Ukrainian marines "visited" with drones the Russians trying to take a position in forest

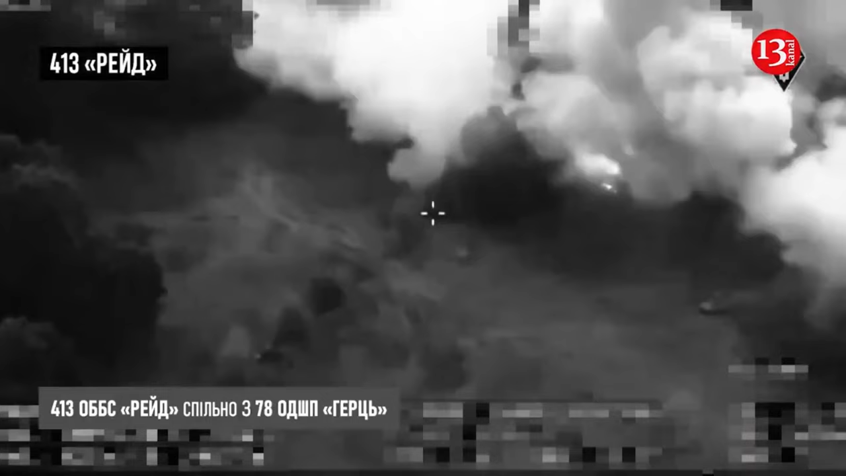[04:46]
The video showed that at the beginning of the MLRS operation, there were up to 30 occupiers,